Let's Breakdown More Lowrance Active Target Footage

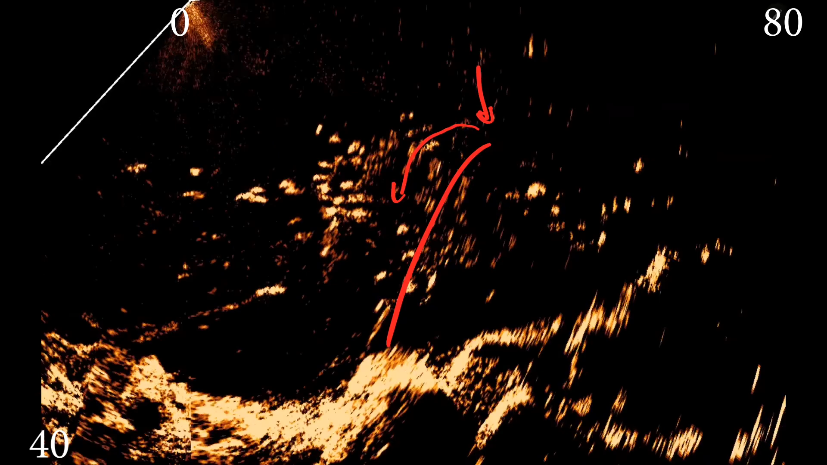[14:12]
But basically what we were doing was, so we got the boulders and I would toss my drop shot up here and just kind of pull them off the boulder. And like when they would fall down, I mean, they would just get thumped and it would be pretty a decent size, you know, spot. Not saying giants, but you know,
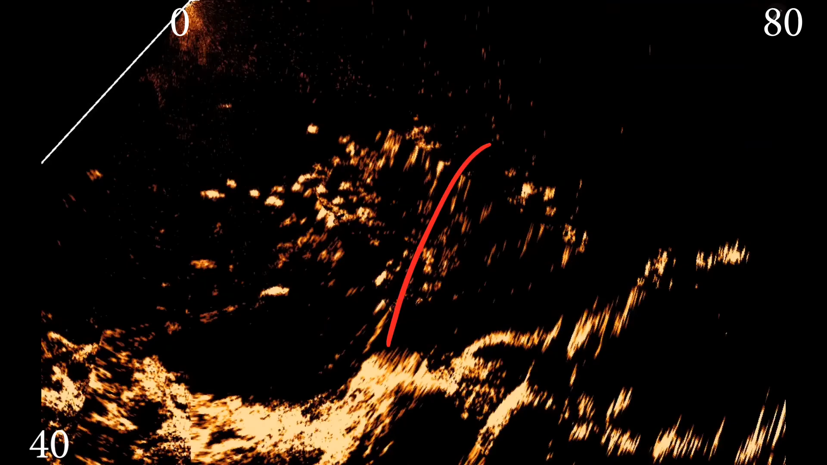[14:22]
like the one that I showed earlier, it was just fat, just completely fat.
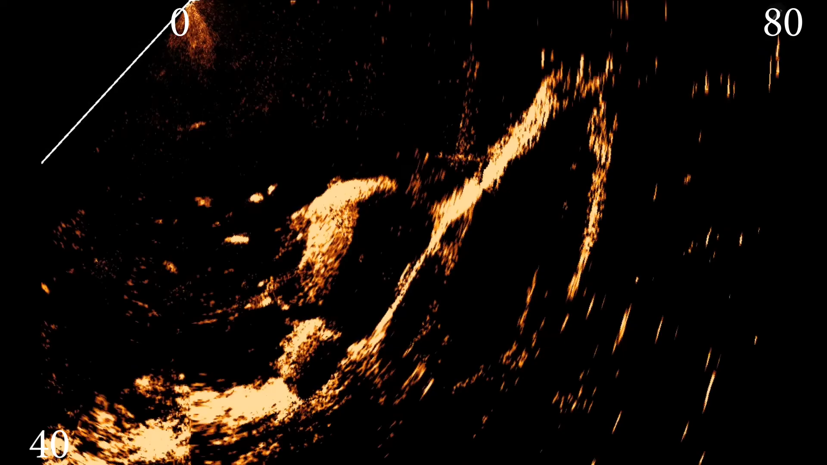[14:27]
I'm sure they're full of eggs, but these fish were actually eating yellow perch, like small yellow perch. I pulled one of them out of its gullet and I had some spit them up. So it was kind of funny to see that. So they're like full of eggs, plus they're still chomping, ready to get up there, you know, fattening up. But I mean, you can see some longer fish and then some smaller fish. I mean, just the area was full of fish. So come back and check out the video next week.
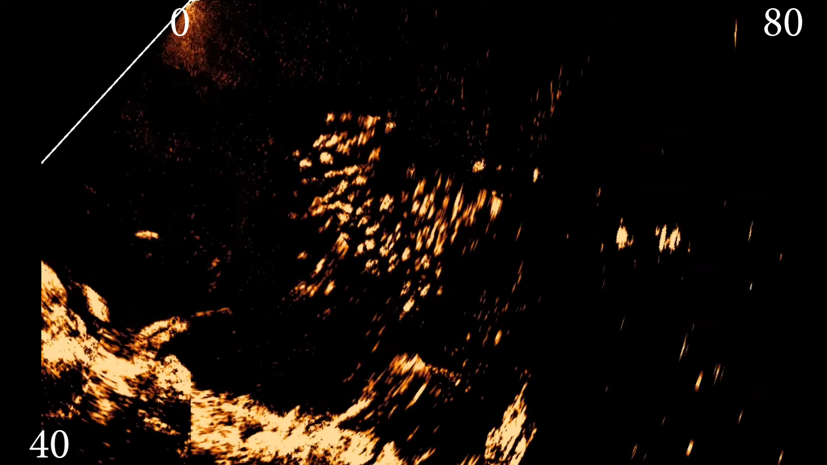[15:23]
and I'm trying to figure out how to do this better. I know the picture ain't great. This footage was actually taken off my Elite. I think I like the HDS footage better. It seemed a little bit crispier. I don't know. Plus, I've also seen guys who are basically using their phone and mirroring their screen and recording off that, and they get a better image. So I'm gonna try some of that next time. But go ahead and leave it. Hit the subscribe button if you aren't already subscribed. If you like the video, leave a like.